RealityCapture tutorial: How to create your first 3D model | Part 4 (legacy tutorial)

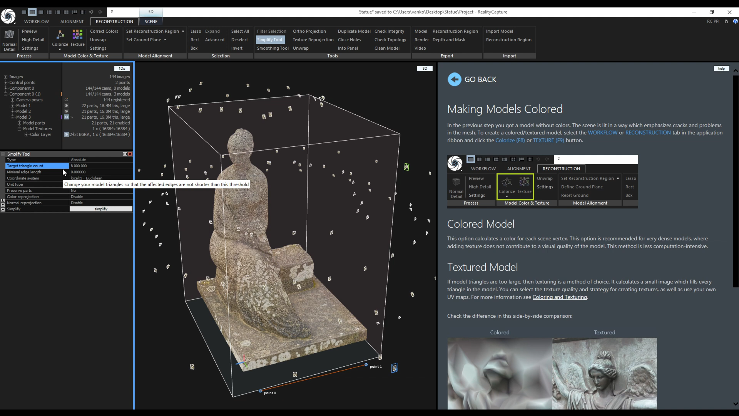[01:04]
If I would use the Relative type, I would use 50%. I will keep the Reprojection disabled because I will do it later manually. To start, just click on Simplify.
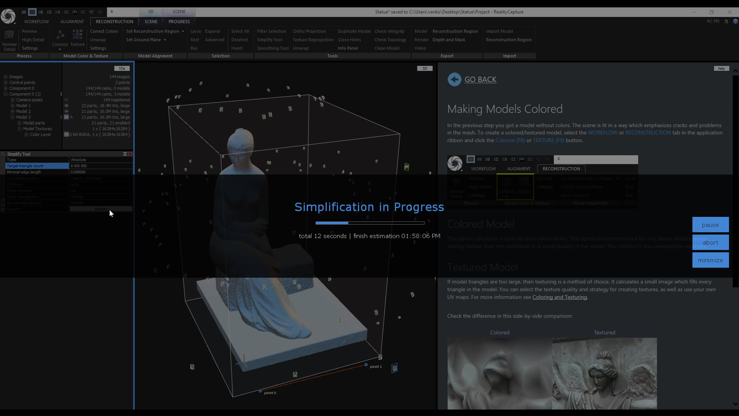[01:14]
The simplification finished, so let's try to compare the original model with the simplified one.
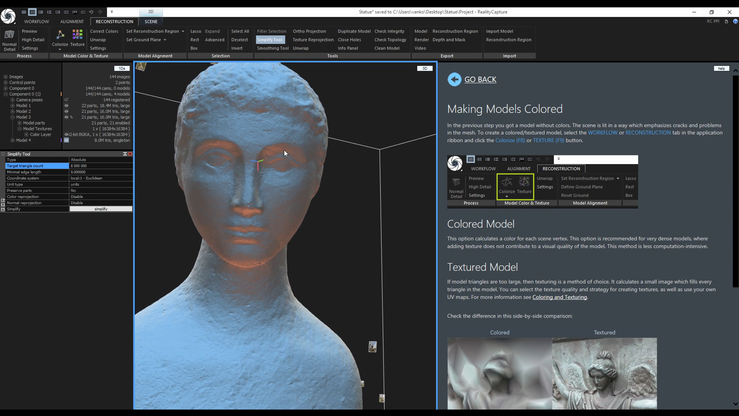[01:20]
It is hard to see any difference in the model right now.
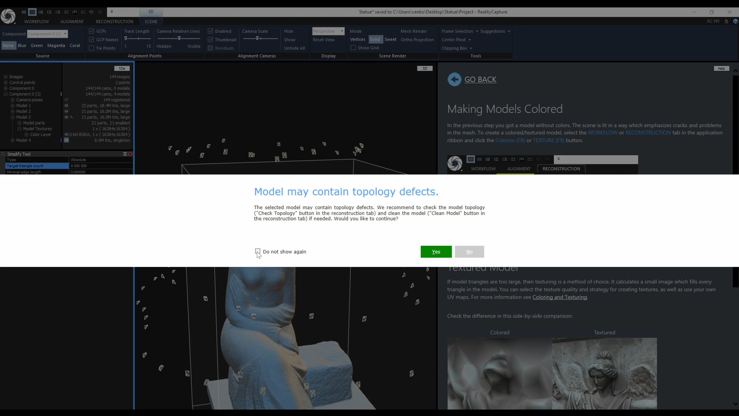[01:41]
Now I will speed up the video until I get to 100,000 triangles.
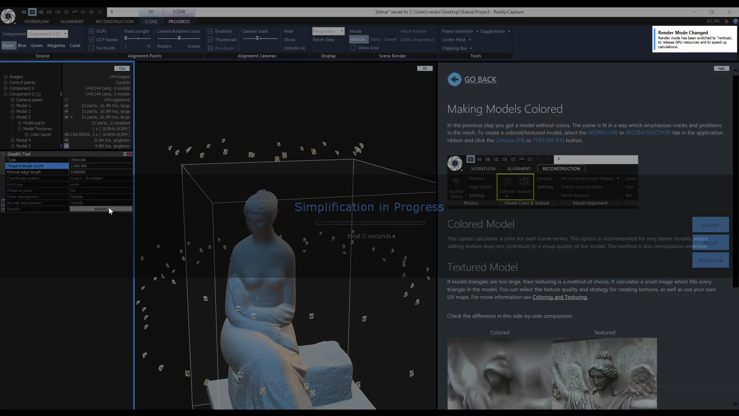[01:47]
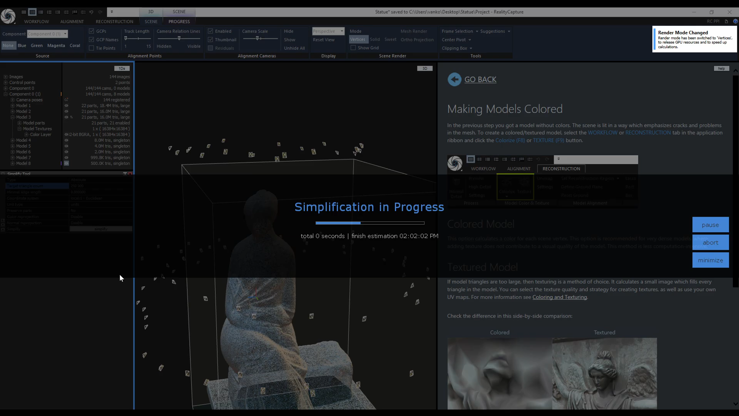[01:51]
Now the lack of detail is being noticeable, but do not worry about that, I will use a normal map to fake the detail.
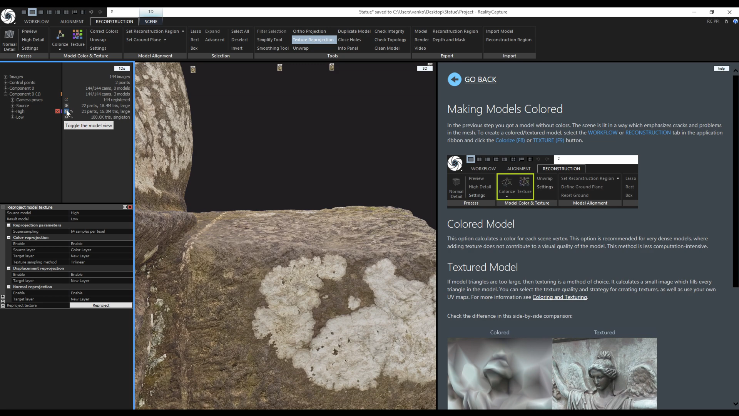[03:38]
And this is the 4K reprojected texture.
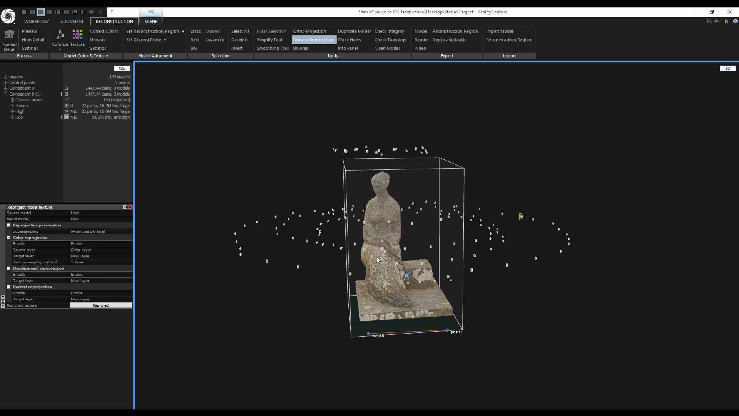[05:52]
The model is exported, so now let's create some renders directly in RealityCapture. I forgot to close the texture reproduction tool, so I do it now.
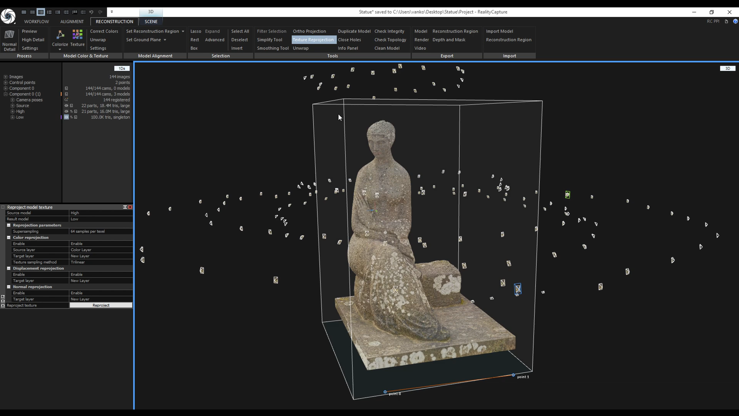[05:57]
I will zoom to the head like this,
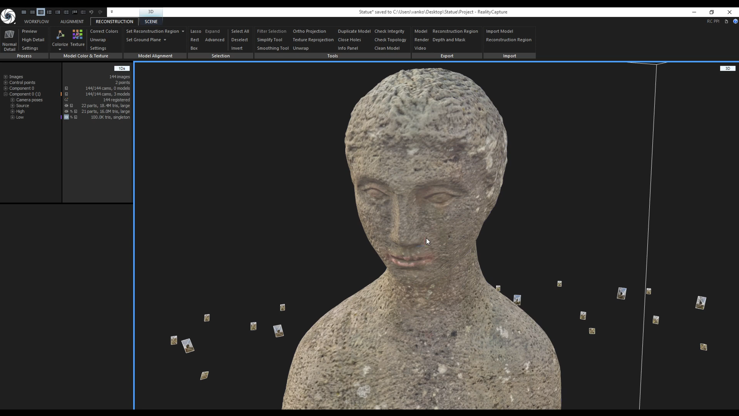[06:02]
switch to the original high poly model and I will click Export Render. For the type, I will choose the colored, textured and I want 4K resolution. I will keep the shading to smooth. Color type set to texturing. I will change the default background color. I like this dark gray color. And to render the image, click on OK.
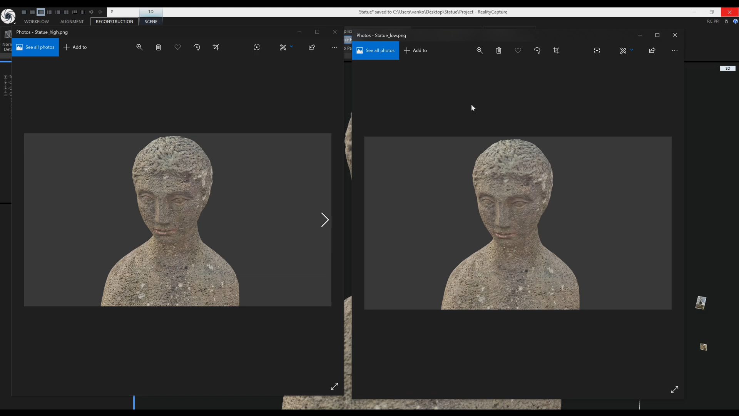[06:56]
Now I can compare the two renders. Low poly on the right and the high poly on the left.
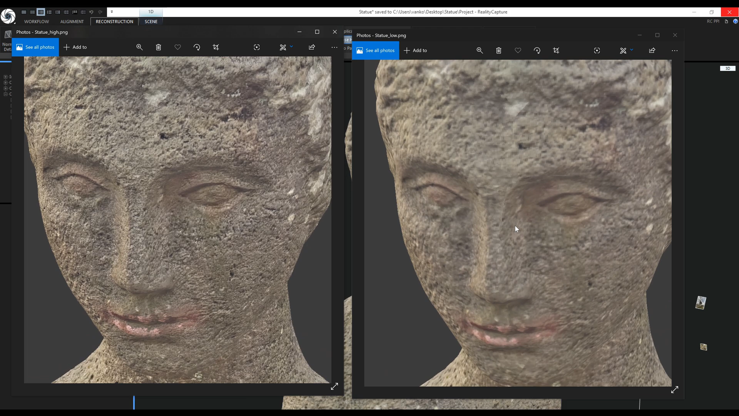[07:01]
There is a huge difference in the texture quality. Now let's try to create a video.
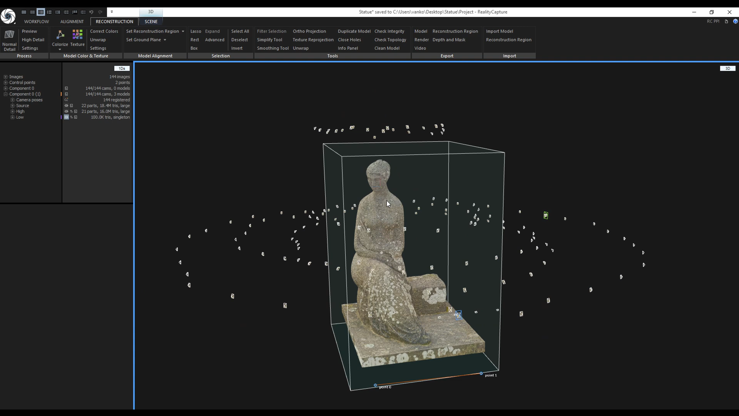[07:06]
I will switch to this layout. Change the right view to 3D and change the console to 4D. I will try to create a simple turntable animation. I will set up the view for the first frame and click on add keyframe.
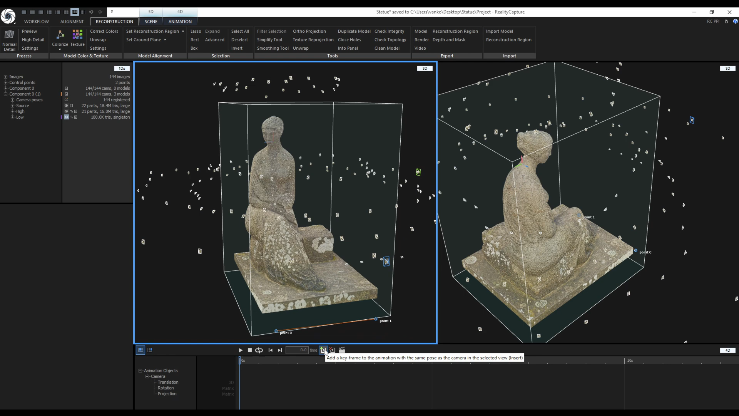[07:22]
Or I can use the insert key on the keyboard. Notice that the playhead jumped 1 second on the timeline. Now I will change the camera angle and insert another keyframe.
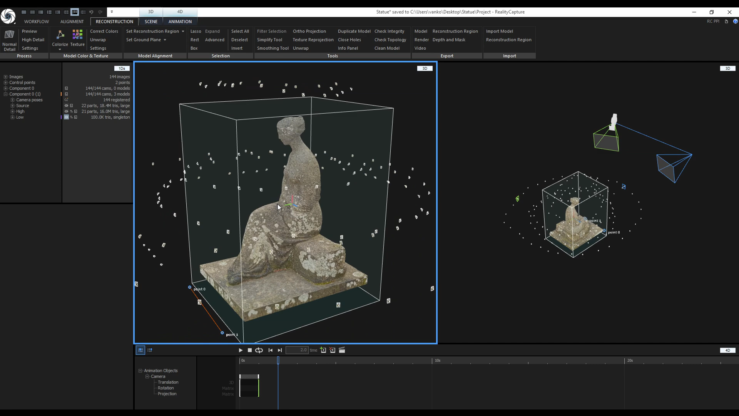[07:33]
I will repeat this until I create a full circle around the statue. The camera path between each keyframe is interpolated to make a nice smooth path. This is the last keyframe.
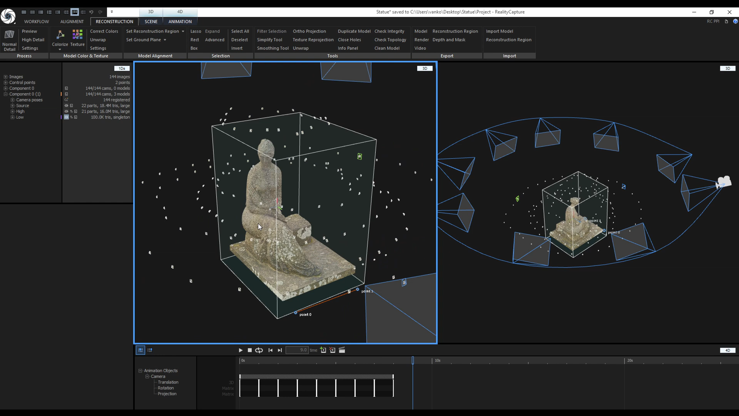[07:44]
When I move the playhead notice the camera motion in the right 3D view.
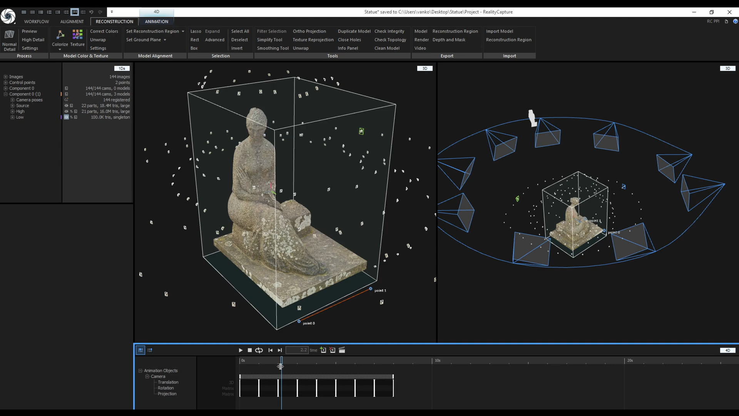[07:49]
Now I can use the playback button to play or pause the animation.
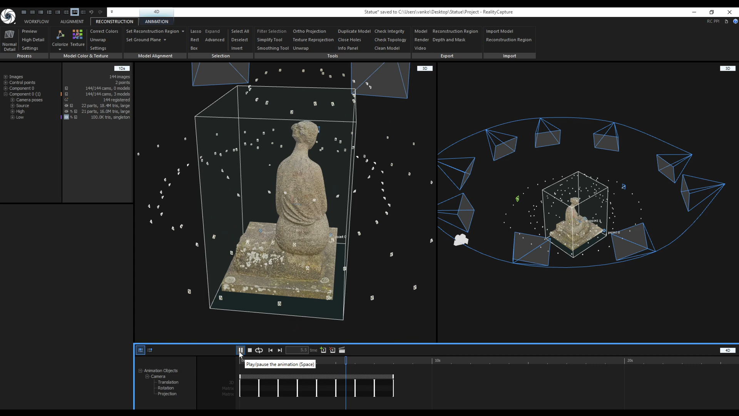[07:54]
I can select the entire animation and delete it or edit the animation by dragging the keyframes on the timeline. But I liked it the way it was before so I will bring the keyframes back.
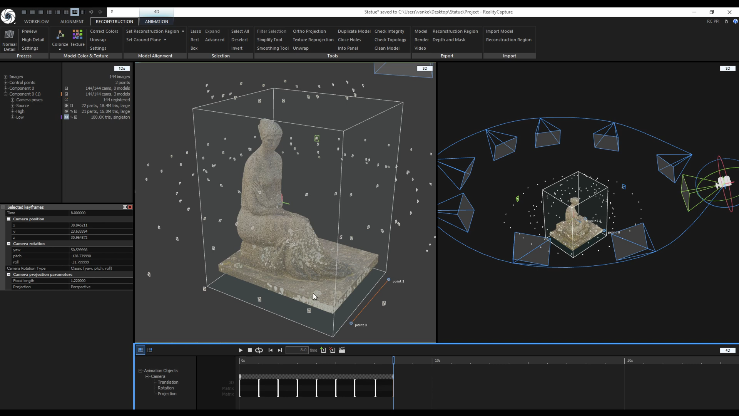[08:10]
I can even jump between each keyframe. I can select each keyframe in the 3D view and change the camera position, rotation or even projection parameters.
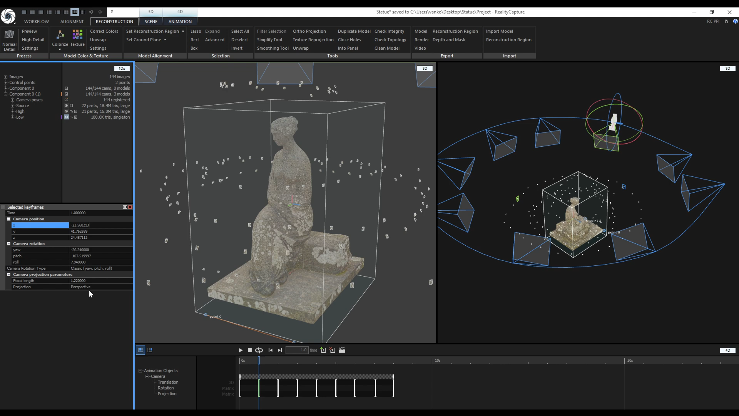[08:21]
The values can be changed in the 1D's view or directly in the 3D view.
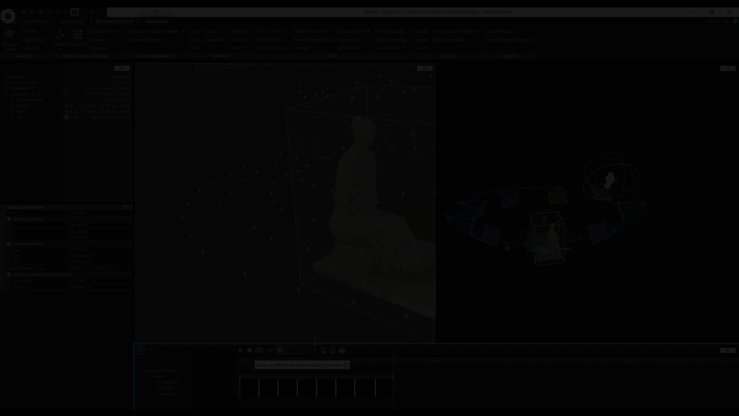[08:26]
When I was checking the animation I noticed that the statue is out of frame on the last keyframe. I have to rotate it a bit to frame it and now let's render the animation. Click on this icon.